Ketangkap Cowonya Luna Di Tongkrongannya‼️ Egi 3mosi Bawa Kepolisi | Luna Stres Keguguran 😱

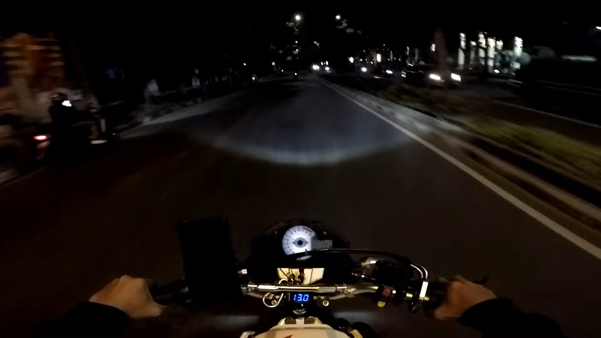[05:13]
Si Rudi udah gemes banget itu cuy di depan. Gua ditinggal. Tenang, tenang Rudi Ros, tenang, tenang. Aduh anjir. Dia gua takutnya ngebunuh orang kan bahaya cuy. Aduh, bahaya, bahaya, bahaya, bahaya. Tuh. Ngebut banget cuy. Aduh. Gua takutnya enggak bisa tenang Rudi Ros ya. Aduh, dia ngebut banget, cuy.